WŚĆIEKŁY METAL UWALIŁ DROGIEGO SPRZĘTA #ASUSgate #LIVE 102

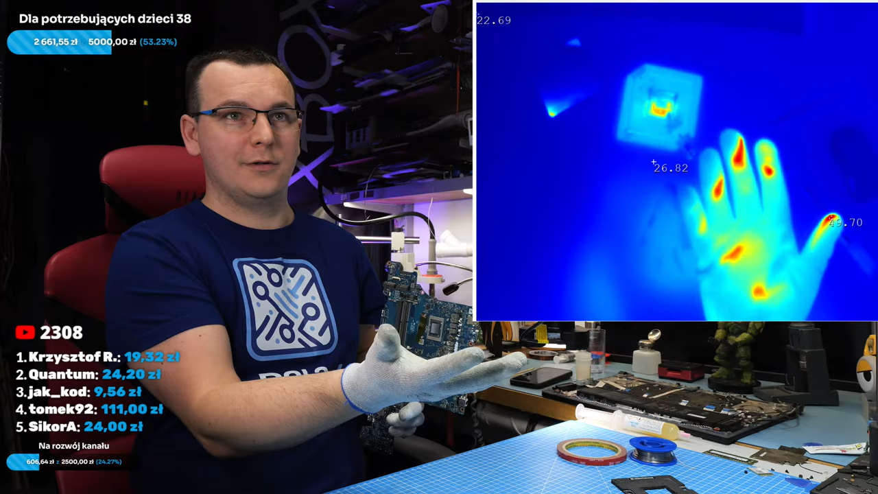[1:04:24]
50 stopni na rękawicy, nie? I chodzi o co innego.
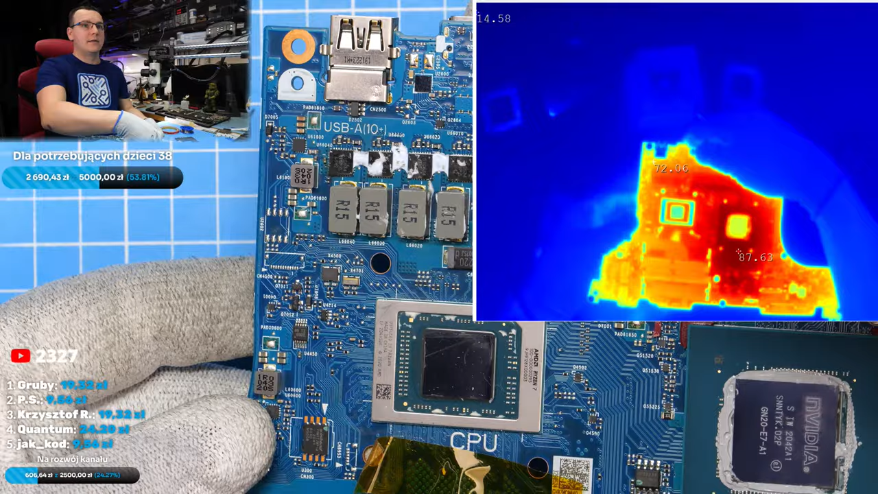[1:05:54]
87 stopni, fajnie widać. Spoko, nie?